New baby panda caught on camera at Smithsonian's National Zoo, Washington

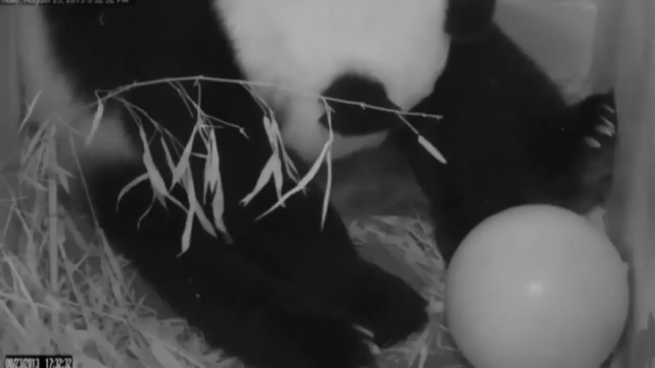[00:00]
Blink and you'll miss it but tucked up amongst this giant panda is a newborn cub. Today's a great day for the Smithsonian's National Zoo.